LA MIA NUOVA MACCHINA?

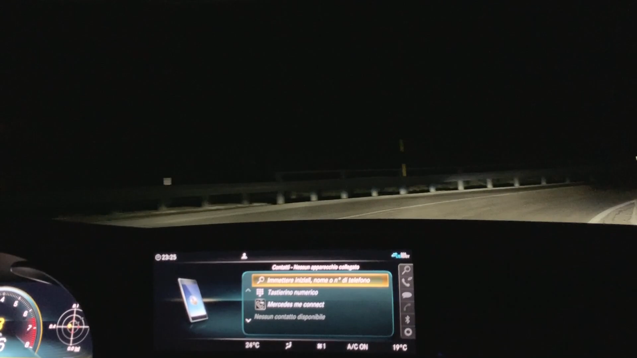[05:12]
che c'è spazio libero, non c'è nessuno davanti, tipo adesso ovviamente no, e tra le curve ovviamente no, loro si alzano, aprono tutto. Ecco, vedete che si alzano?